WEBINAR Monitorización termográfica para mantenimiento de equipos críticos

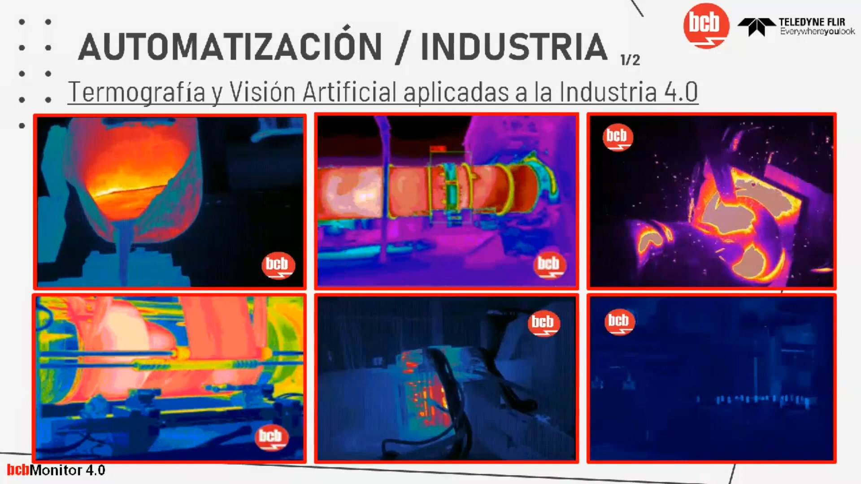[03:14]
Entonces, eso es lo importante, ¿no? Y nuestras cámaras termográficas les proporcionan esta información, tanto cuantitativa como cualitativamente, para que, bueno, sus procesos siempre sean los mejores. Acerca de la automatización de la industria, bueno, nosotros, eso es a lo que apostamos y a lo que muchas de las empresas hoy en día, y la mayoría, está apostando a automatizar los procesos para que hoy en día sea menos el error. Entonces, por ejemplo, aquí tenemos electrónica, que tenemos la análisis termográfica de los componentes, la monitorización de equipos críticos,
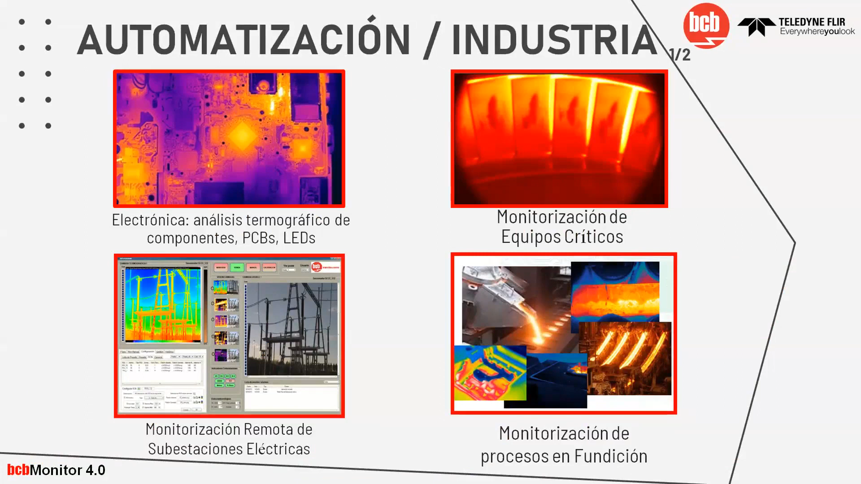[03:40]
que es de lo que se trata nuestro webinar hoy, la monitorización remota de las subestaciones eléctricas y la de los procesos de fundición. Bueno, acerca de investigación y desarrollo,
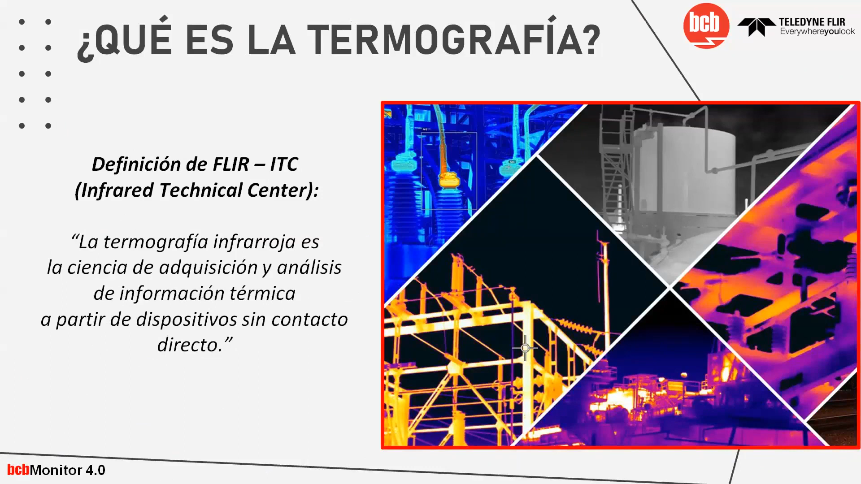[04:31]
la termografía infrarroja es la ciencia de adquisición y análisis de la información térmica a partir de dispositivos sin contacto directo. Muy importante, esto de sin contacto, porque las cámaras FLIR es algo que las caracteriza mucho y lo que les da las ventajas sobre otros dispositivos en el mercado. Ahora, ¿cómo funciona la cámara termográfica?
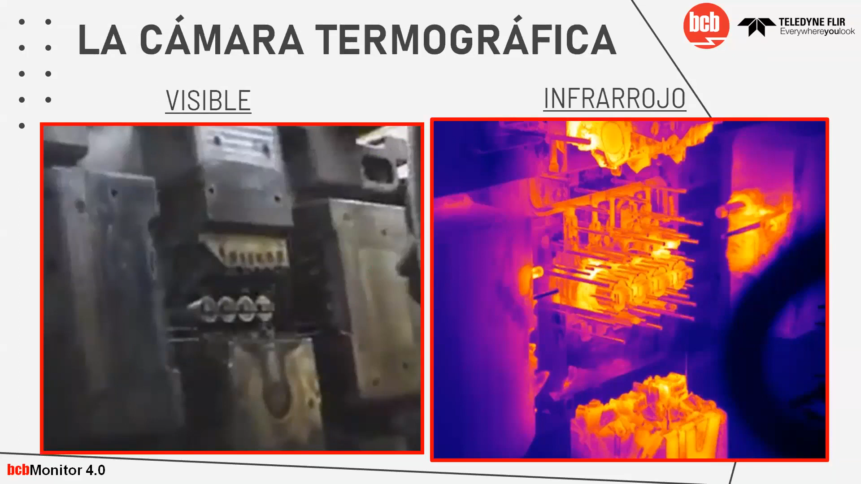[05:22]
Este es un molde en el que, por ejemplo, aquí se ve con la cámara visible cuál es, pues, digamos, la temperatura. Por ejemplo, el lado izquierdo, ahí, por ejemplo, no podemos ver a qué temperatura está, pero el lado derecho podemos ver cuáles son los puntos más calientes. Ahora, las ventajas sobre las medidas infrarrojas. se pueden medir con facilidad los objetos móviles y de difícil acceso, o sea, podemos medir la temperatura, aunque parezca difícil para las cámaras tecnológicas, no lo es, aunque esté en el movimiento podemos saber la radiación, qué tanta temperatura tiene un objeto.
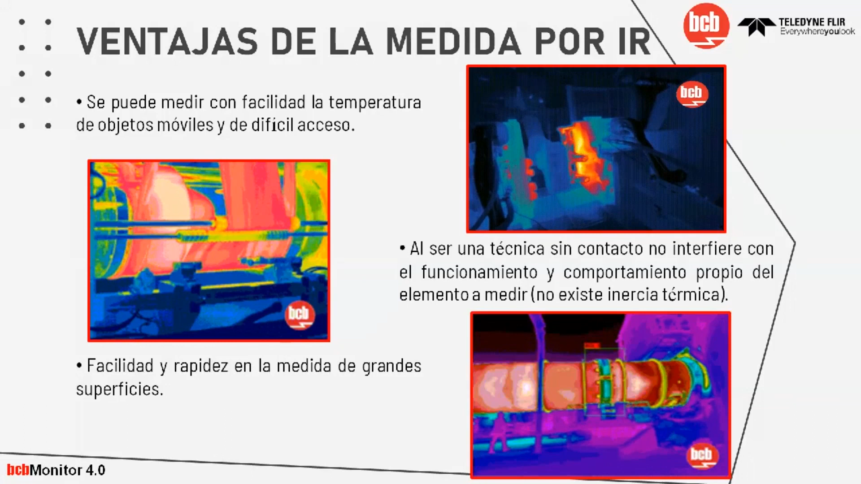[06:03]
Y bueno, hacer una técnica sin contacto no interfiere con el funcionamiento y comportamiento del propio elemento a medir. Eso es importantísimo también. Y bueno, la facilidad de rapidez es en la medida de las grandes superficies. Bueno, otra es de que la medida de la temperatura de los objetos es de forma simultánea y bueno, por ejemplo, una cámara con 640 por 480 píxeles son 307.200 sensores. Por ejemplo, un pirómetro es solamente un píxel y una cámara FLIR de esta calidad son 307.200 pirómetros, por ejemplo. Ahora, el tiempo de respuesta es muy alta y bueno, permite seguir fenómenos transitorios.
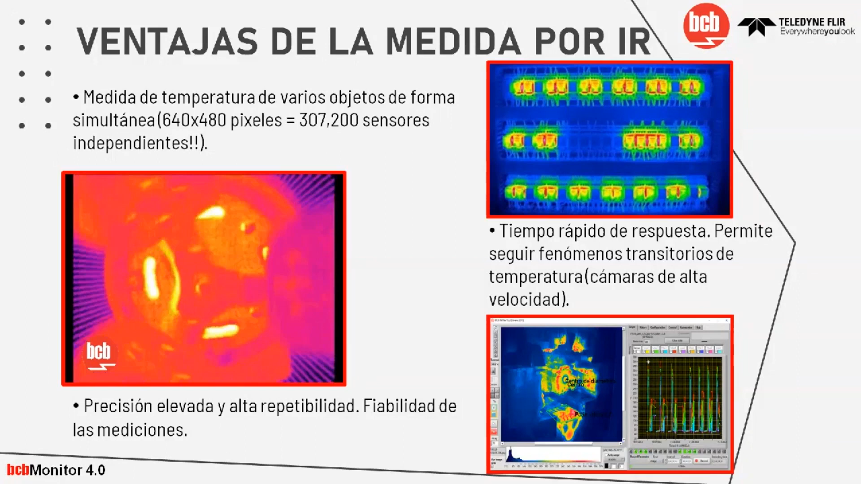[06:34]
Y bueno, la precisión es elevada y alta repetibilidad de habilidad de las mediciones. Este es un ejemplo, por ejemplo, Adam Savage, no sé si lo conozcan del Cazadores de Mitos,
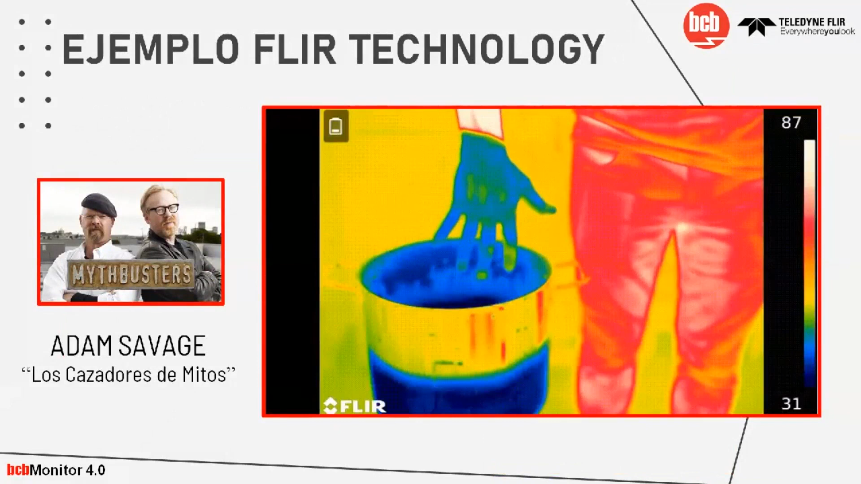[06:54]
Ahí va a poner su palma y ya se calentó más la mano, ¿ven? Y otro ejemplo que también es interesante es de la Fórmula 1.
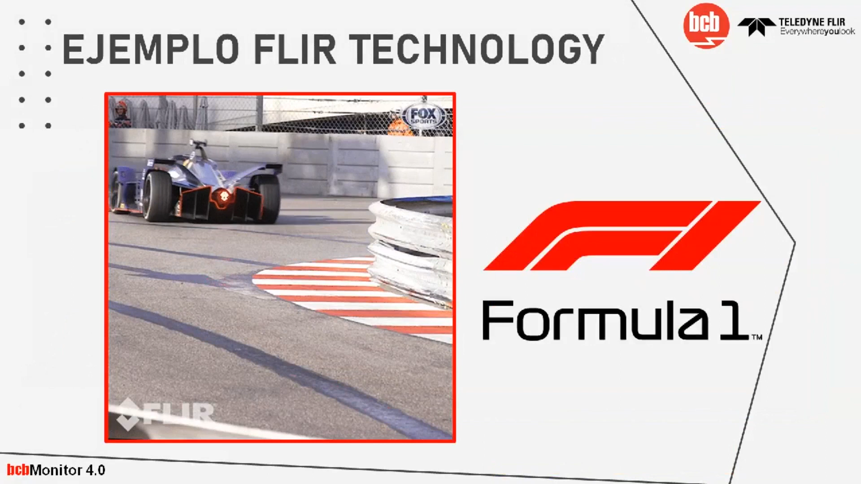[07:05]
Nosotros, bueno, los que les guste la Fórmula 1 saben de que, bueno, las llantas son lo que más se desgasta y ahí se puede ver por qué,
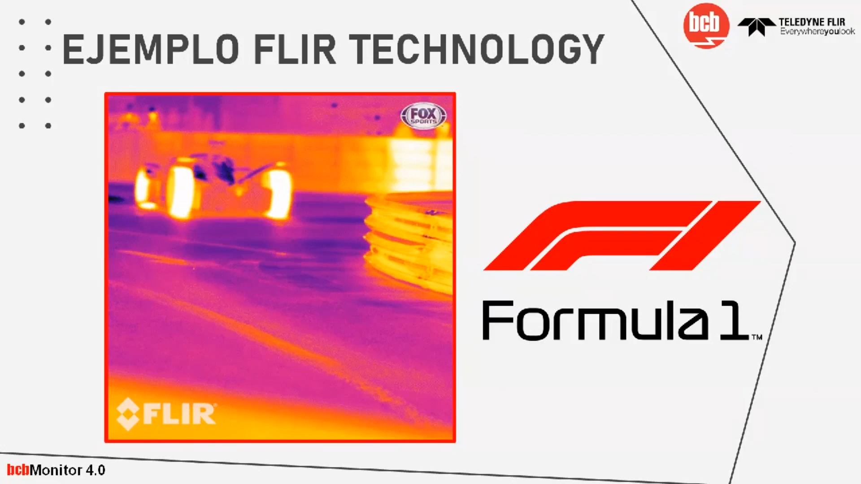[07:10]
porque las llantas, bueno, llegan a una temperatura alta, ¿no?
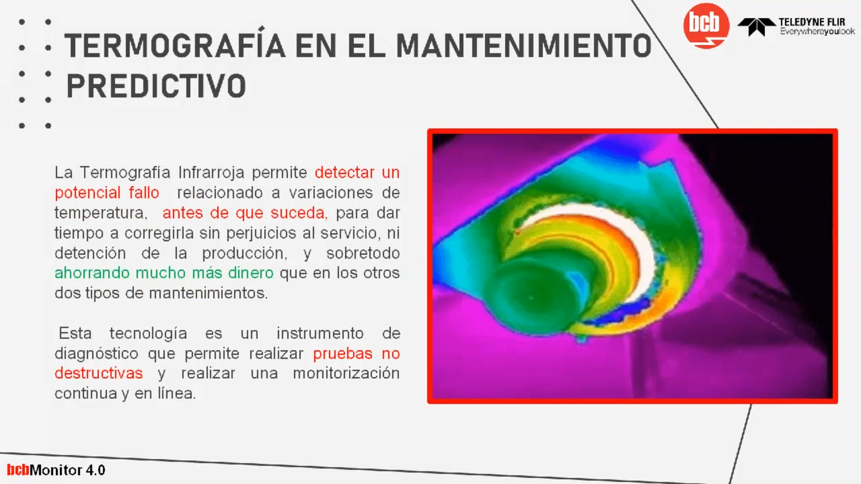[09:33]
La termografía ¿qué permite? Detectar un posible fallo antes de que suceda. Hace un momento decíamos que un fallo
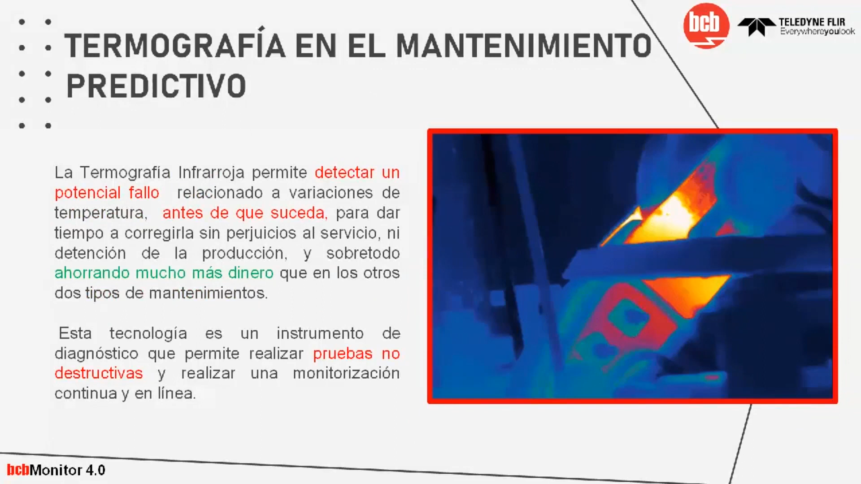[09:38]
electromecánico generalmente tiene un incremento de temperatura en este sentido con la